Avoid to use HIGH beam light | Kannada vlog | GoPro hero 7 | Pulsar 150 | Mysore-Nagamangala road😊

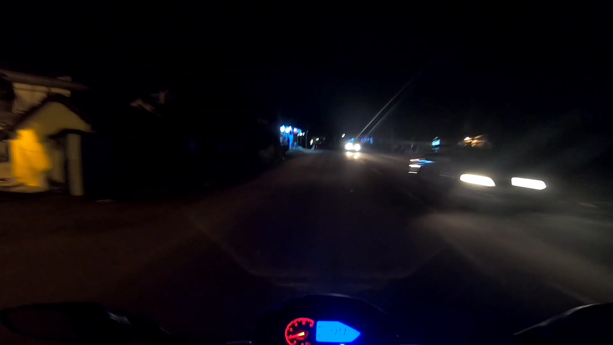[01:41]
I have to adjust the cars from my car, but if you don't have to adjust, we can't change the cars from the car. We don't have to change the cars. The cars are not the same. and come us. There's ride cars in a car, Atleast opposite vehicle is a little low beam. We don't even know if we don't know. In this camera, we don't have a road. Actually, we don't have a road to the opposite vehicle. We don't have a road to pass 3-4 seconds. We don't have a blank.
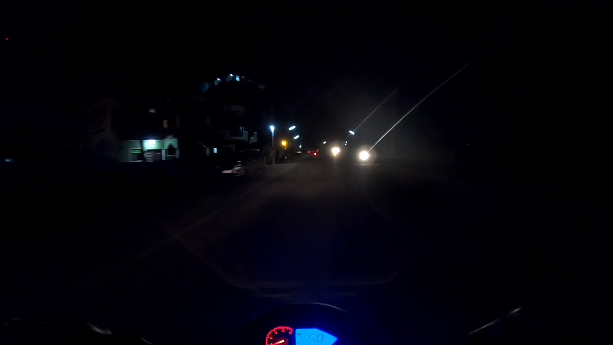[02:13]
We don't have an idea. We don't have an idea. These cars are not in charge. I used to fly around the car to the car. We don't have an idea. If we don't get an idea within the car, we don't have an idea. What is it? We don't have to trust the keyboard. If you are a bad person and you have to trust theview. If you are expanding the next vehicle to the next vehicle, I really like this.
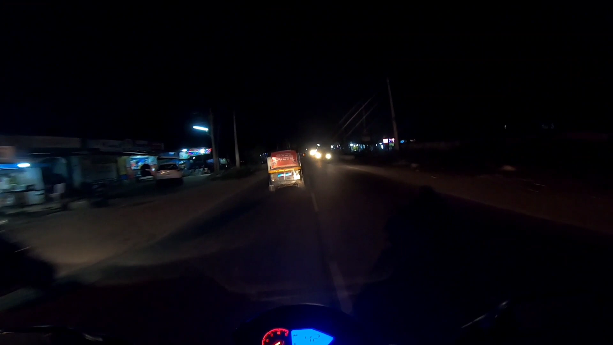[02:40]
There are no big things out there. Oh, my God, I feel like I'm getting tired.
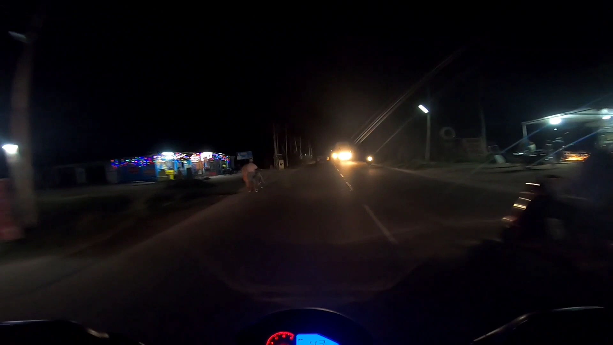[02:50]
He's got a lot of energy. This is a lot of energy. There's no light on that road. I'm getting tired of the night time. The road is not too far as the road Side of the road is not too far The road has